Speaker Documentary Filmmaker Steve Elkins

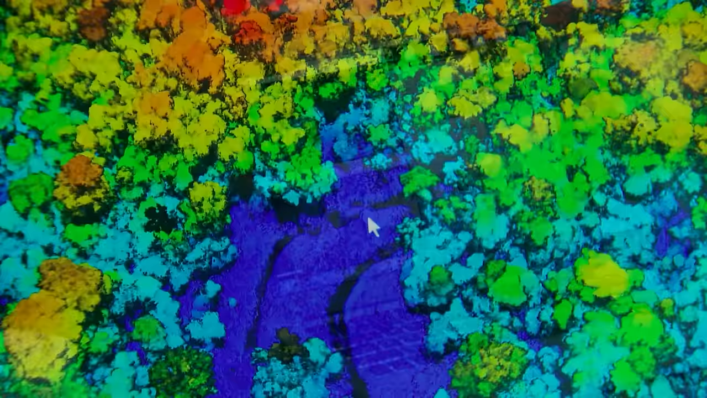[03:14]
which allows all the subject matter experts to concentrate on what they're here to do.
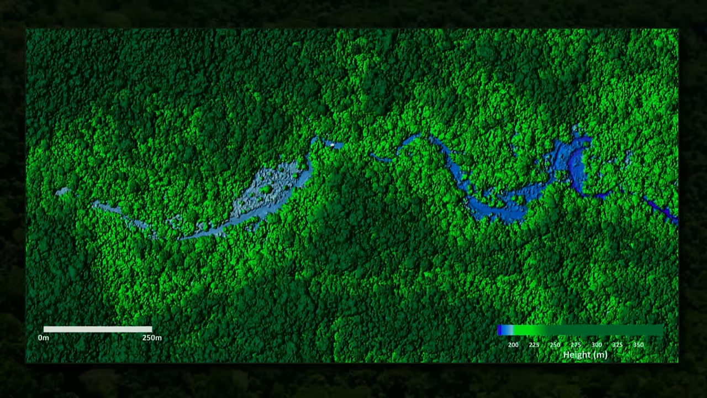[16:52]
And this kind of was what it would look like to your eye. You look at it and you go, okay, I see a bunch of green, I see a blue, yeah, I can tell it's some water way, but you have no idea there's a city hidden there. Well, through the magic of LIDAR, you push the button, and this is what happens. Boom. The vegetation goes away, and it's like looking at the moon. Now, to most of you, you're going to look at it and go, so what? I don't see anything in there. But if you look carefully on the top side of that river valley,
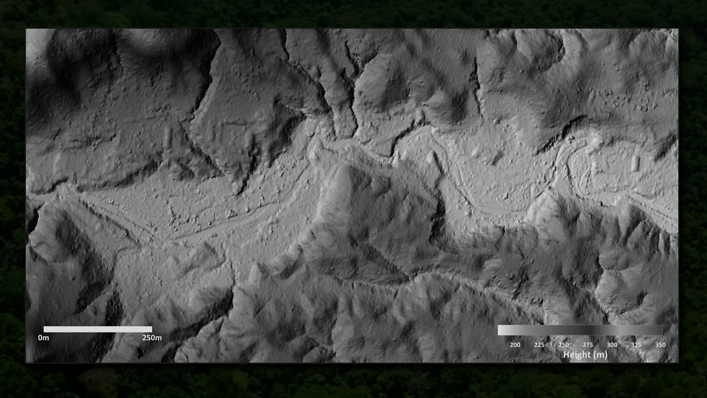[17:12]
you'll see some squares or rectangles and some geometric shapes. Well, these are actually the outlines of buildings. And to make it a little easier for you, I've highlighted some of them in this pink. And you can see where they're at. There's a Z-shaped building on the bottom part of the river, and on top of it there's a big rectangle that's about the size of a football field. There's a bunch of longitudinal mounds. These are all foundations for bigger structures. There's even a pyramid in there, but I'm not going to try and show you that one.
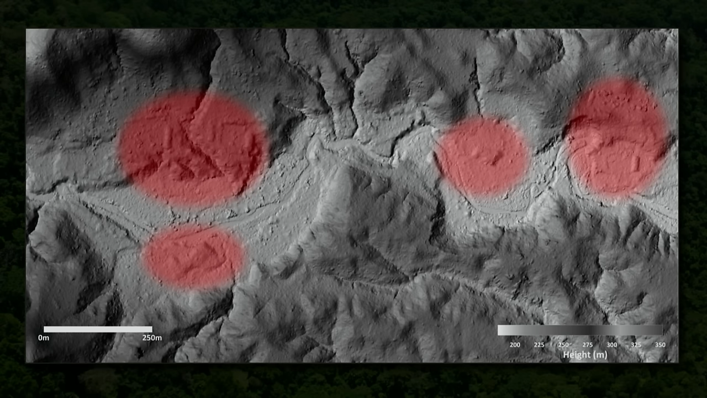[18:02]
Anyway, there are dozens of these features all over the place, so we knew, according to the archaeologists, that we found a city. This area turned out to be 2.5 miles long by about 1/2 mile wide. Now, one of the things you can do with LIDAR, to show you how it works, is we created this animation from the data from the city.
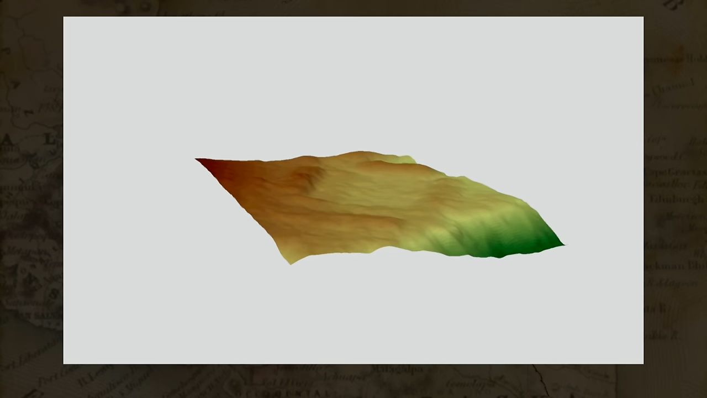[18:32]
and you can see the foundations for this big plaza, which in a moment will tilt towards you, and you can see it a little better.